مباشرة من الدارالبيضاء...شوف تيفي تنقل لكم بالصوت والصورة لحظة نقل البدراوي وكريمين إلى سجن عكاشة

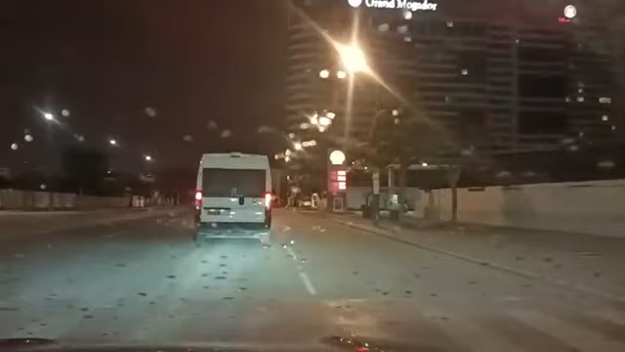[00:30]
مشاهدي متشبعي قناة شوف تي في، اللحظة اللي كان الكل كيتوقع من بعد لا تم الاستدعاء ديال
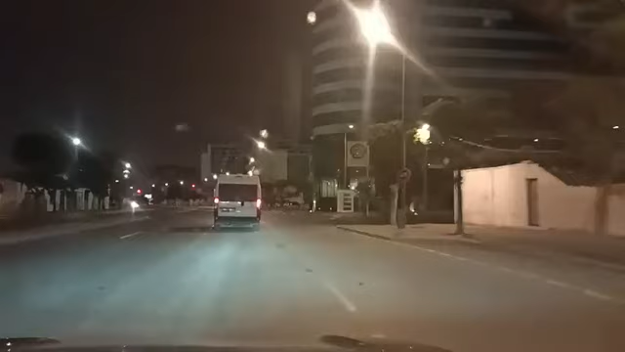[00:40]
البدراوي وكريمين لدى السيد الوكيل العام للملك لدى محكمة الاستئناف بالدار البيضاء بعد الاستماع إليه من طرف عناصر الفرقة الوطنية الشرطة القضائية. في هذه الأثناء كيتم النقل ديالهم بواسطة سيارة ديال الشرطة التابعة لجهاز الأمن الوطني إلى سجن عكاشة بمدينة الدار البيضاء.
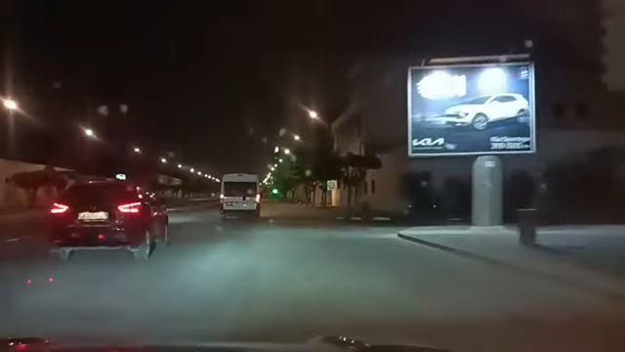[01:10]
الساعة تشير إلى 2:15 بعد منتصف الليل.
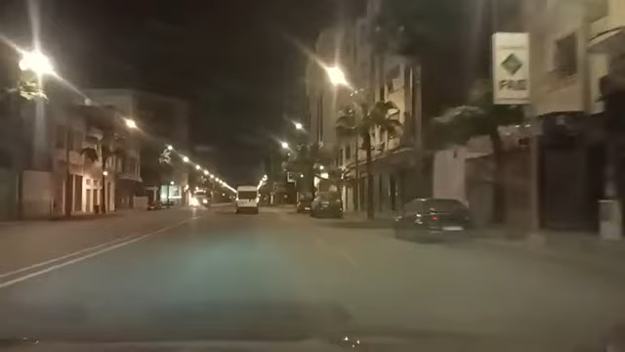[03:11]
نتمنى سعادة التحقوا بنا في هذا المباشر البدراوي وكريمين في اتجاه سجن عكاشة